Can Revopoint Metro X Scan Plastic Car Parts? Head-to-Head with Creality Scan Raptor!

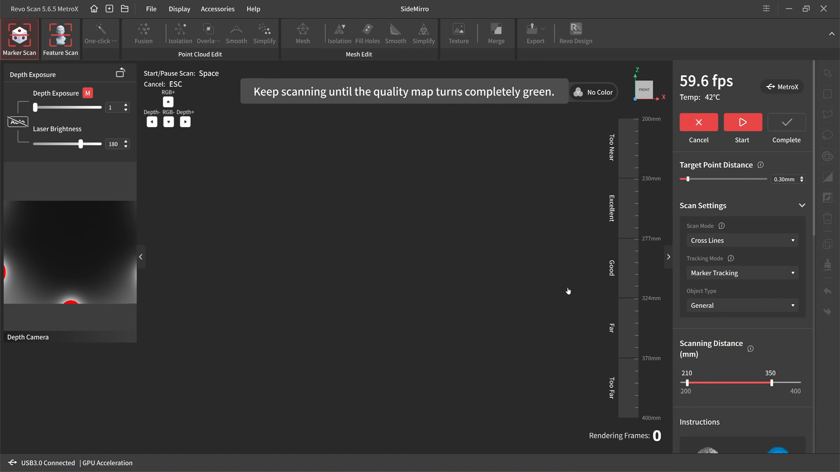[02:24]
and then i'm going to create a new scan okay click on automatic export
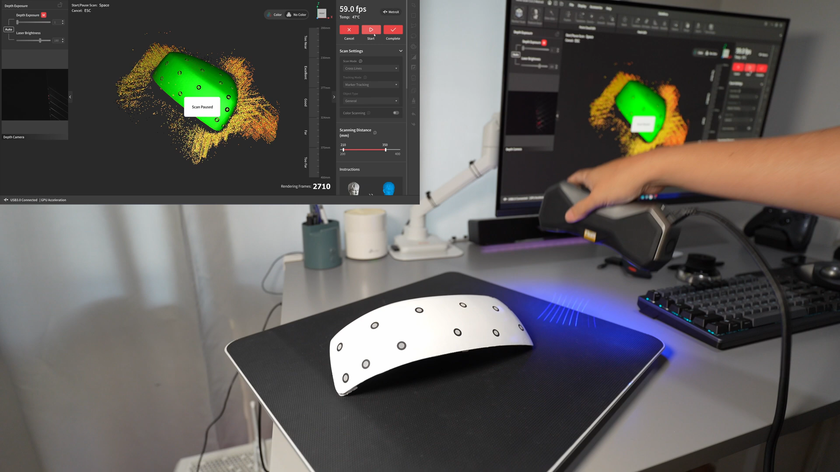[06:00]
so it's all green should be enough information for building point cloud click on complete
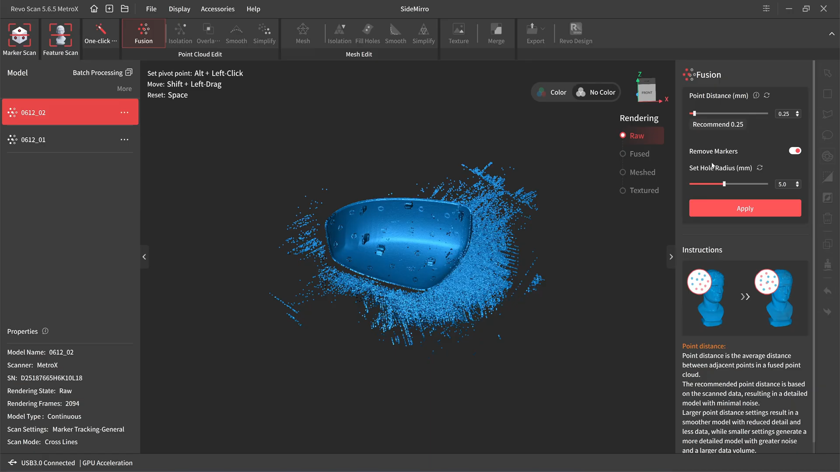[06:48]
so i will use the recommend value and the whole idea is five millimeter click on apply so i move to the other part
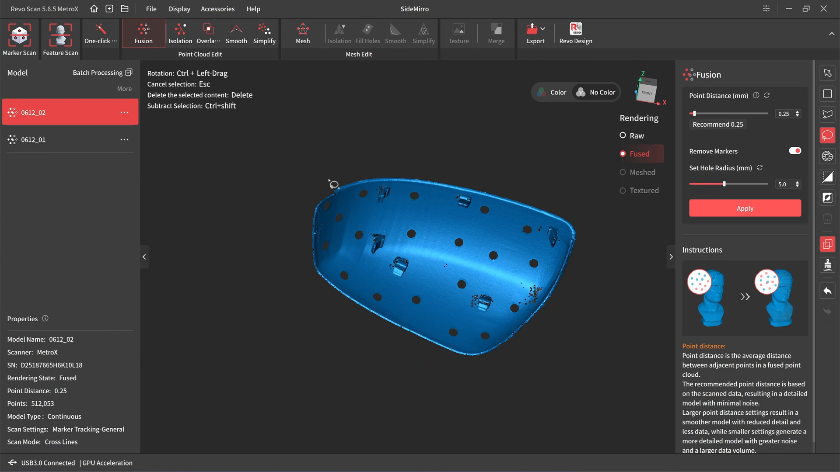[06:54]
okay now we have to stand the front and the back let's try to merge them
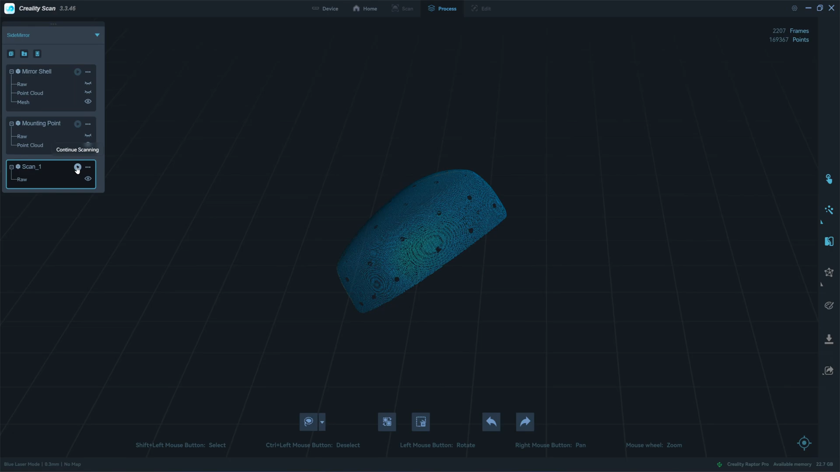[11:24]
and click on continue the scanning so it will continue to scan on the other side because the marker is already registered so what i have to do is just um place the start button